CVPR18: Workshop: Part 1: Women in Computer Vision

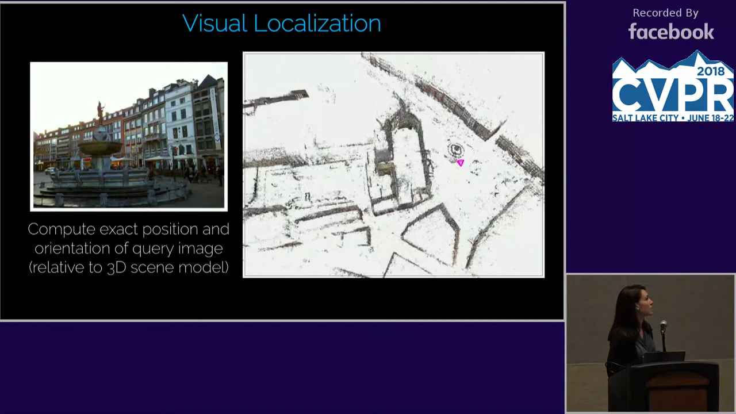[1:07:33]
which is actually the pink triangle, and we want to pinpoint the exact location within this map.
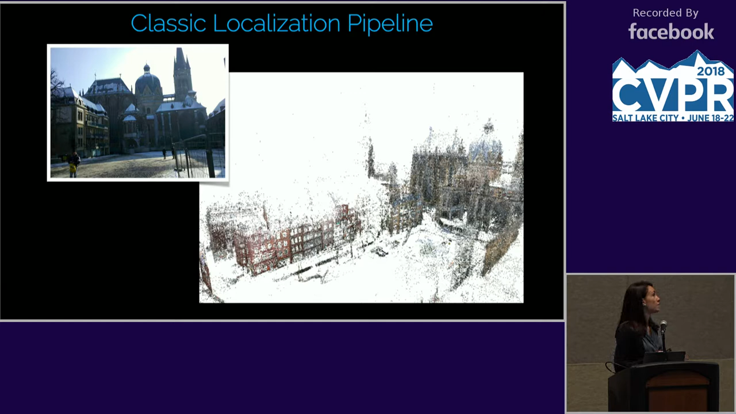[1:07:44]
So in classical localization, what you would do is you would first extract some sort of local features, sift or surf.
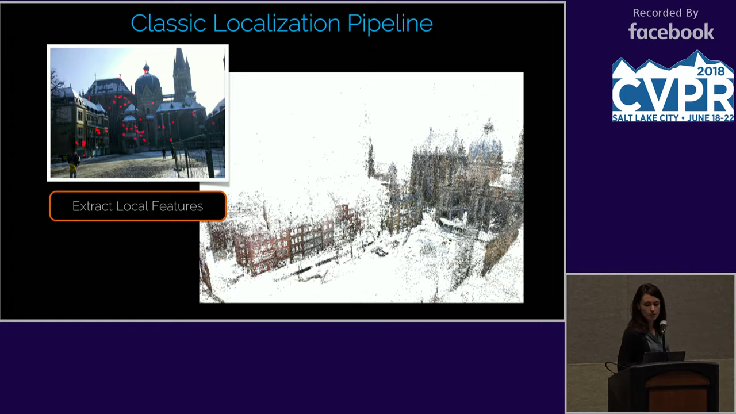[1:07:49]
Then you would establish matches between the local features and the 3D model. And finally, you would estimate the camera pose in a robust way using some sort of Ransak algorithm.
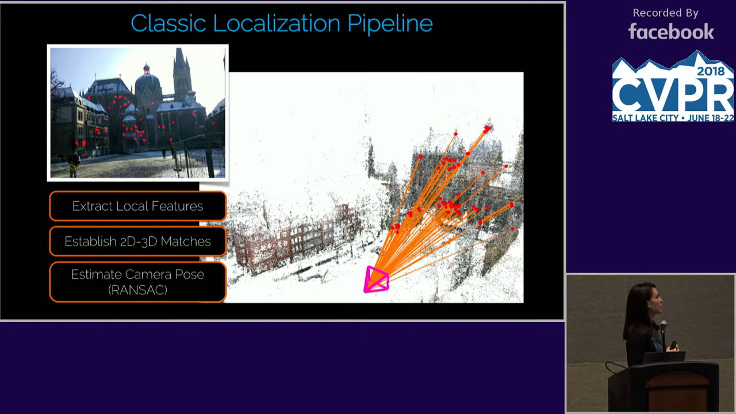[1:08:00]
So, well, this is actually a really powerful tool.